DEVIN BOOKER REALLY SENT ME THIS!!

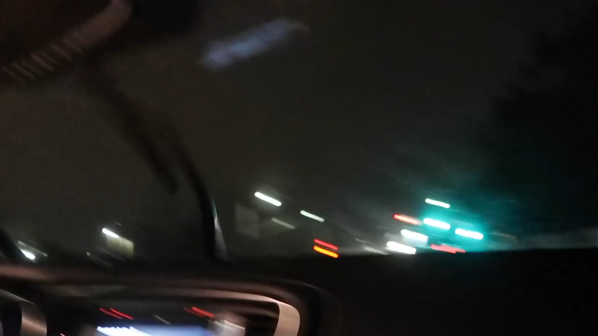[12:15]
oh it's raining so hard I can't see that's weird for San Diego weather when was the last time